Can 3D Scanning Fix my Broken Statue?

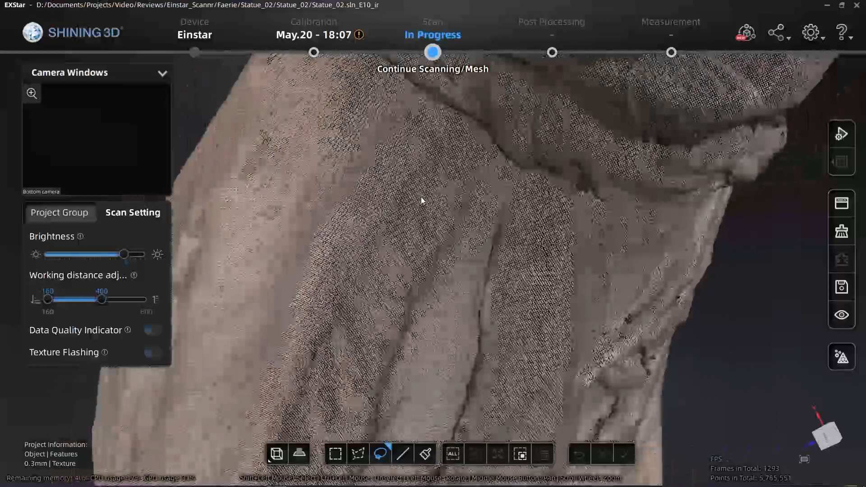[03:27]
so we've got our points there, but I think it scanned pretty well.
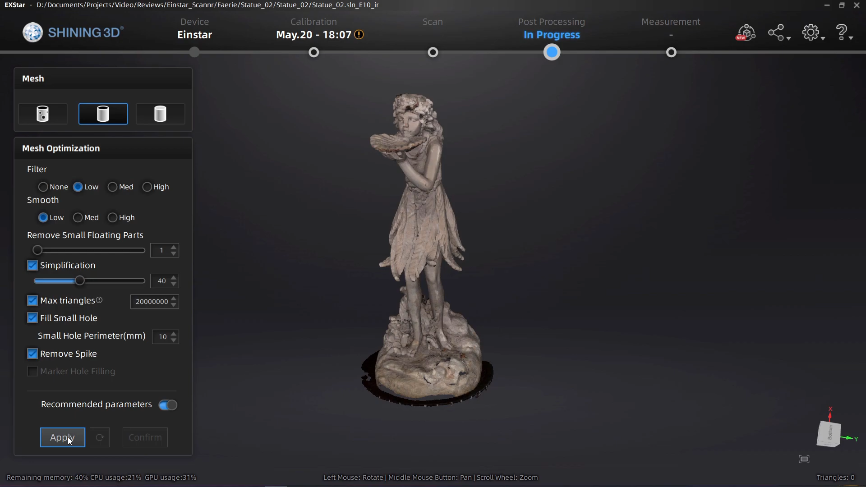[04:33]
Okay, uh, filter low, smoothing low. Okay, yep, yep, we're just going with the recommended parameters here. And we'll just hit apply.
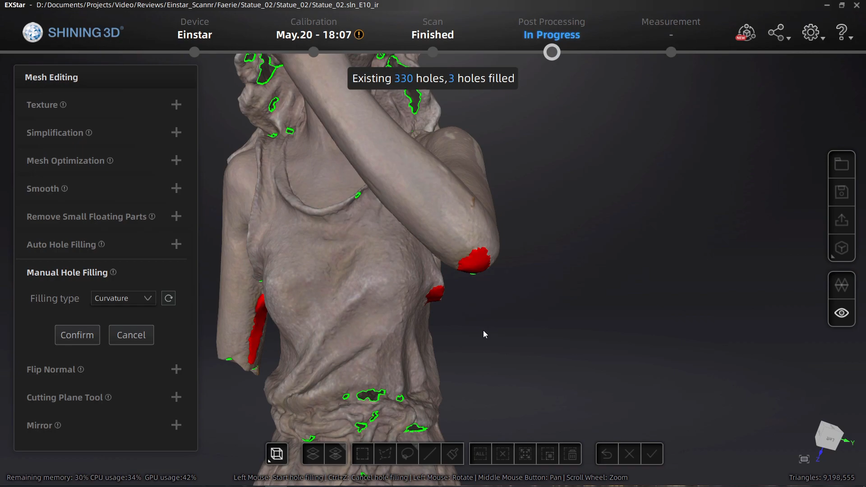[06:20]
Okay, it's going to take me a while to fill these in, so I'll pause the recording while I do that.
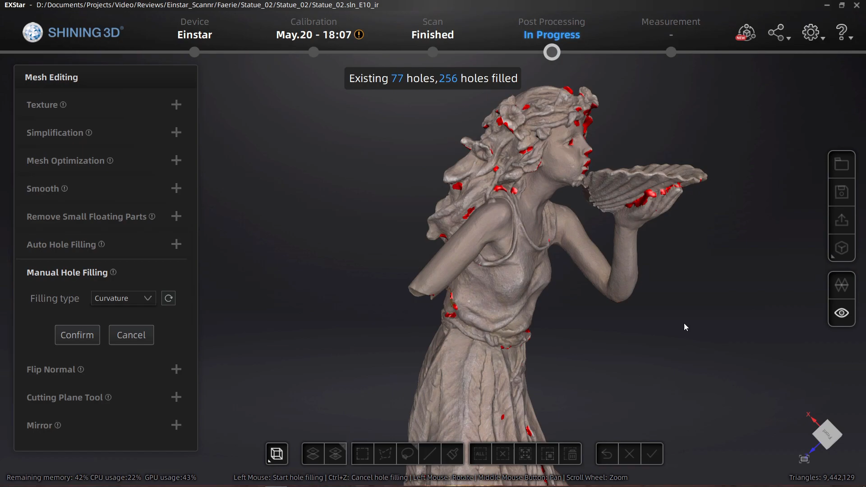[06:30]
Okay, I think I got all of the holes filled in.
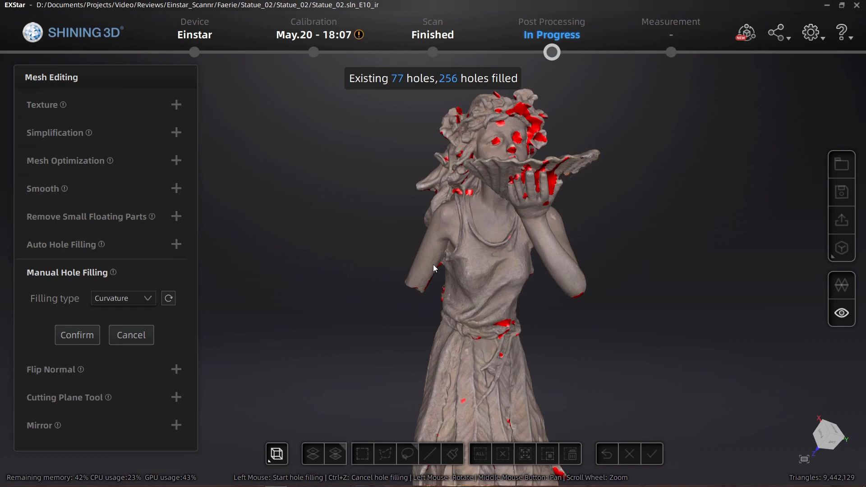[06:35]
And, uh, you can see there's more than I expected. But, uh, I left them all. I got them all, except for I left these down here on the turntable,
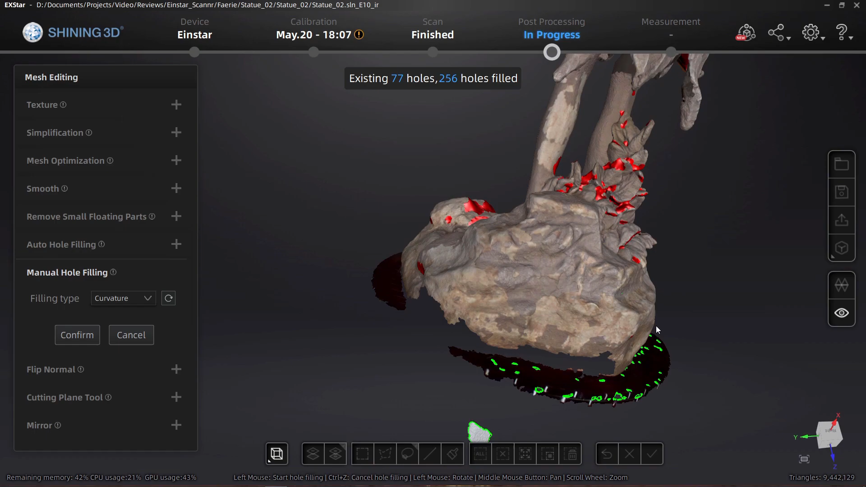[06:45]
since those are just going to be deleted anyway.
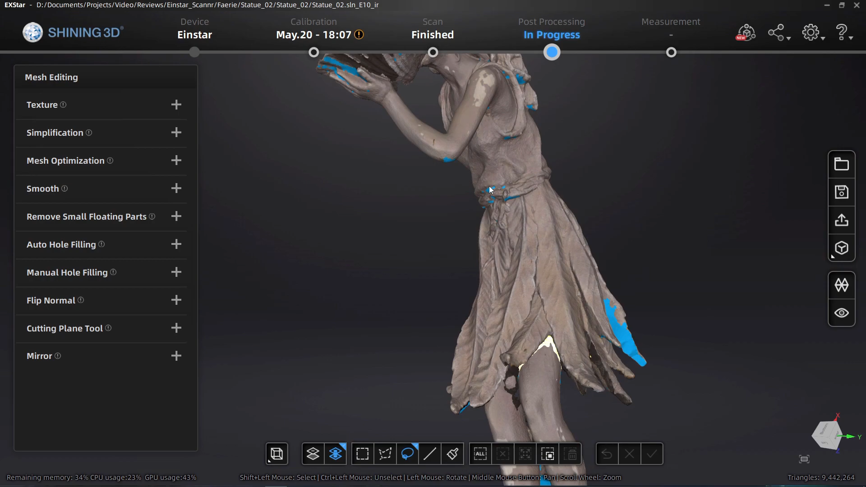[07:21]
It did a really good job of filling in those holes, even when it was a weird,